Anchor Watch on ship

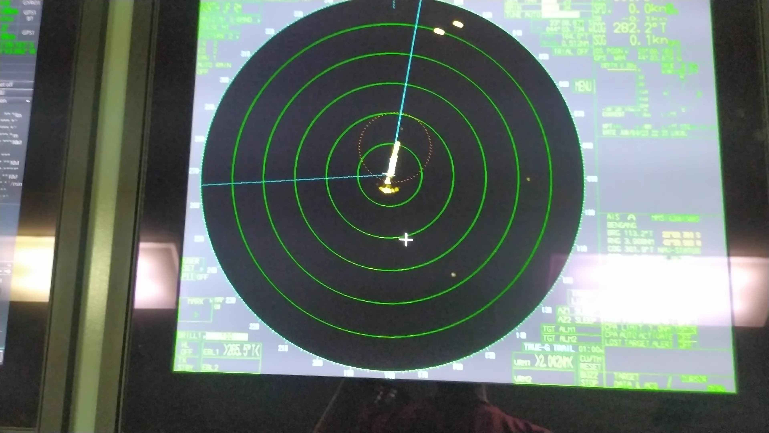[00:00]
Ayan, good evening. Good evening. So, wala nang intro-intro, diretso na muna tayo. So, paano ba gumawa ng anchor watch na tinatawag? O itong most commonly known na turning circle. Ayan, turning circle. So, once na mag-angkla kayo,
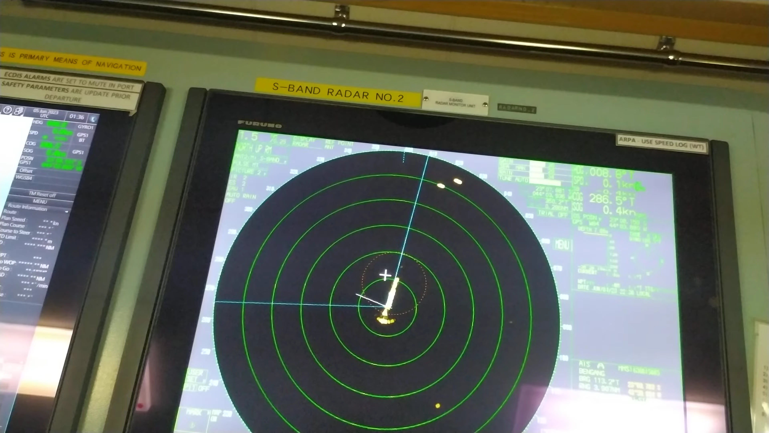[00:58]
So, once na mag-ariyan na si kapitan ng angkla, magpa-ariyan na siya.
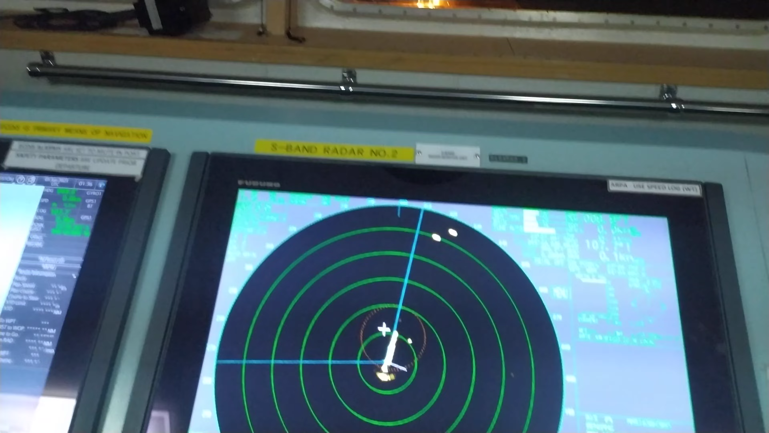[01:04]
So, sabihin niya, kung kunwari, masasabihin niya na 8 shackles, mag-ariyan ng 8 shackles. So, pag ikaw yung opisyal, ano bang, paano mo ba ika-calculate yung turning radius mo? So, yung radius ng turning circle mo, yan. Paano ba i-calculate at paano mo ilalagay? So, yung iba, gumagawa na lang dito sa ekbis ng turning circle nila.
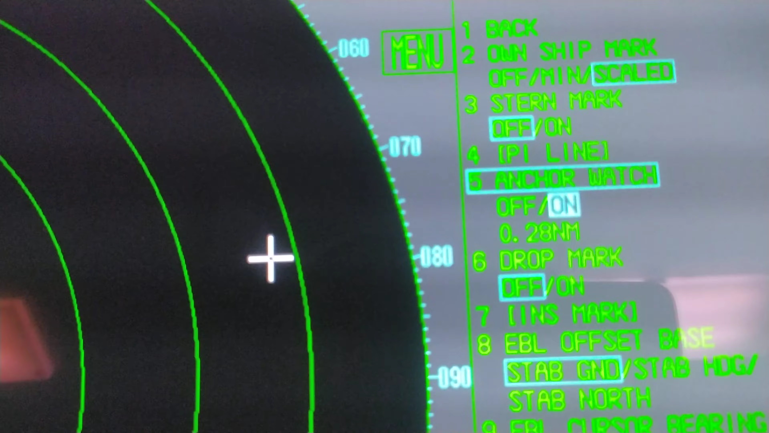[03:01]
So, ito, yan, nakalagay dyan, nautical miles.
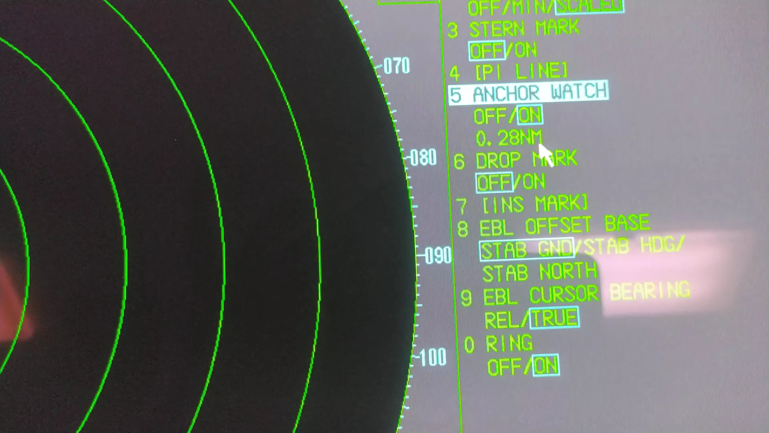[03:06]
So, i-convert mo ngayon into nautical miles.
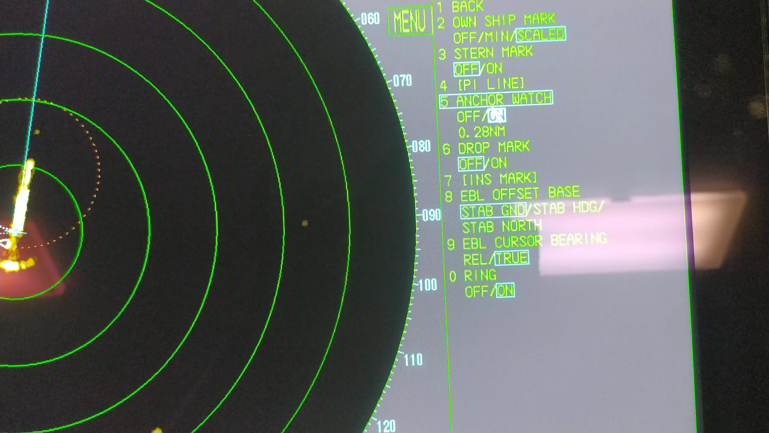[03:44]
pag swing it on mo yan, yung anchor watch mo, so, lalabas na itong bilog na to. Yan. Itong bilog na to, yan. Yan yung turning radius natin.
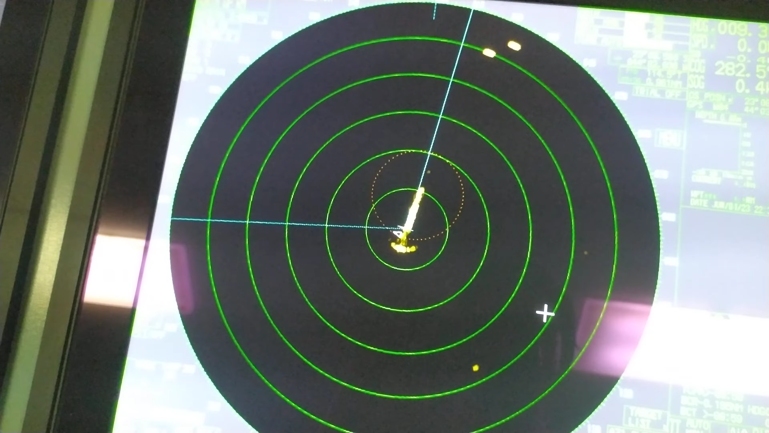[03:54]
So, once na, yun nga, sinabi ko, once na lumabas ka dyan sa turning radius mo, may tendency na nagdadragging ka na ng angkla.
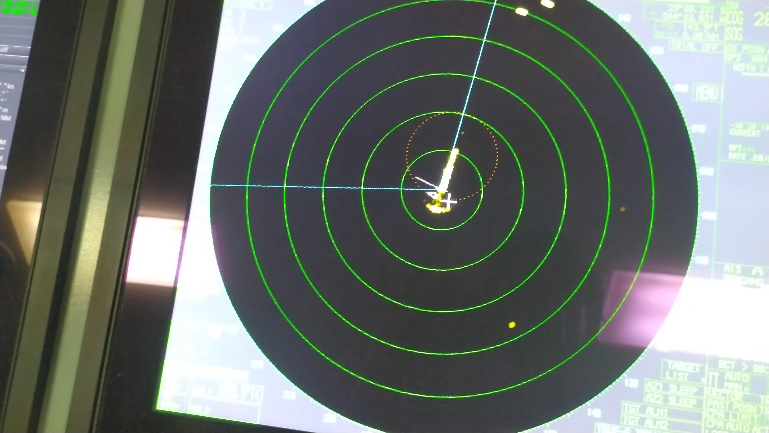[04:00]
I-check mo yan along with the speed. Kung nag, nag, i-increase na rin yung speed mo pag masama pa noon, so, delikado rin yun. kailangan, ma-monitor mo rin yan para, safety lang ba. Yan, hindi kayo, hindi kayo, lumabas sa, kung ano yung radius, nang dapat yung iniikot lang. So, punta tayo dito sa, ano, sa XBIS naman tayo.
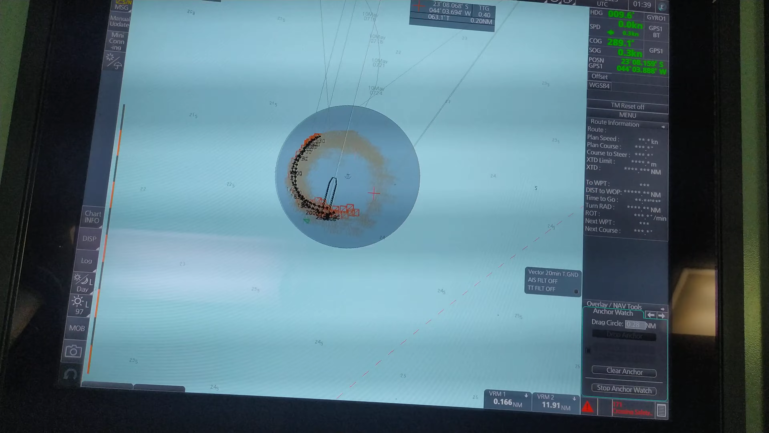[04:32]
So, ang XBIS namin, puro no type, FMD. So, pag mag, magda-drop anchor ka dito sa XBIS, hanapin mo lang itong,
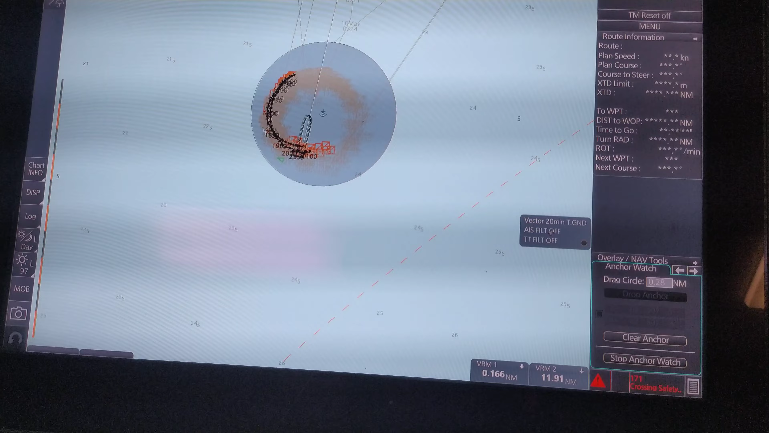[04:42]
maliit na, sa kanan ito. Ito. Yan.
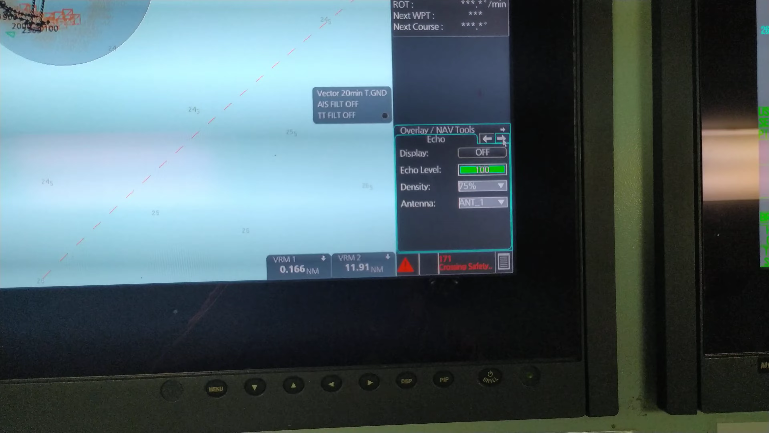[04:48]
May function dito sa kanan na maliit. Yan. hanapin mo lang dyan yung
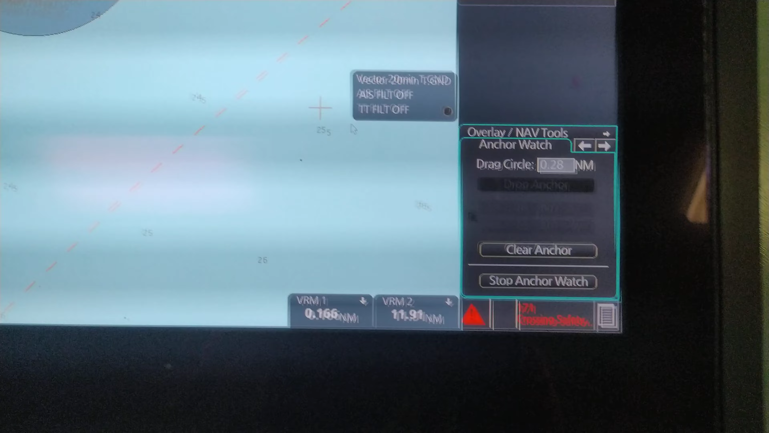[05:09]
Tapos, pag pinindot mo itong start anchor watch,
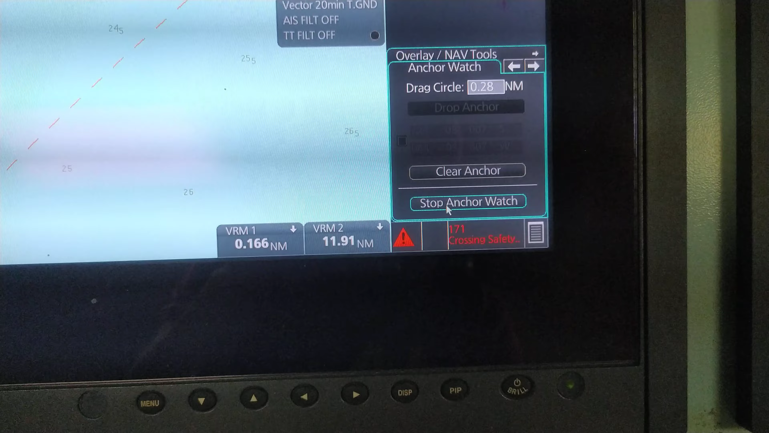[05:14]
ngayon, stop yan kasi naka-anchor watch ka, pero pag wala yan, naka-start yan.
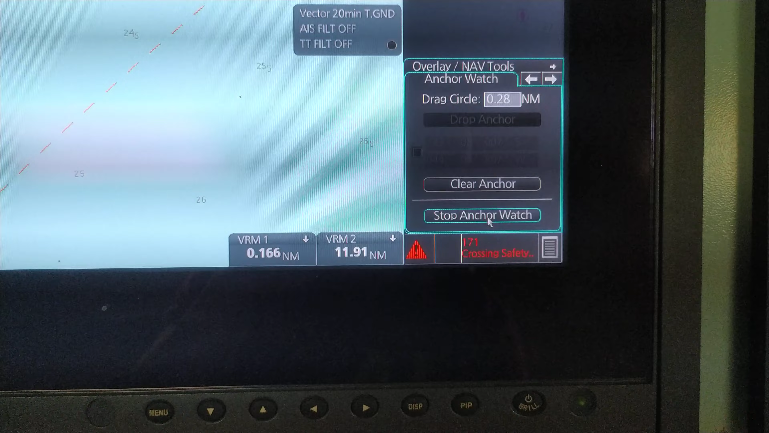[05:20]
So, i-start anchor watch mo lang, then lalabas na rin ito. So, yan ang trabaho mo bilang official sa barko.
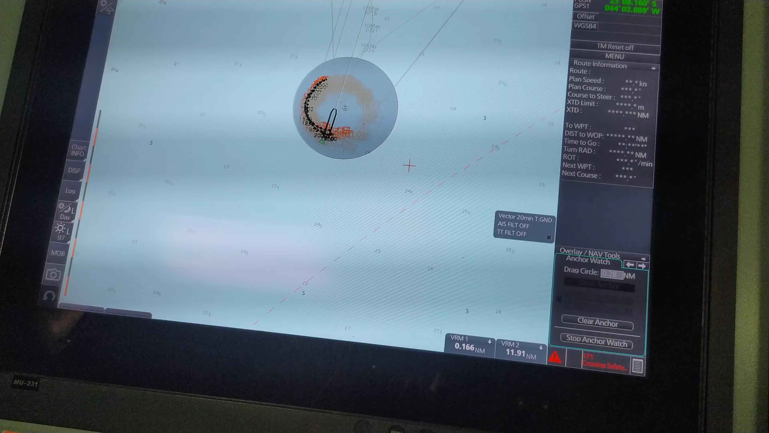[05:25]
Yan ang trabaho mo. Pag mag-aankla kayo,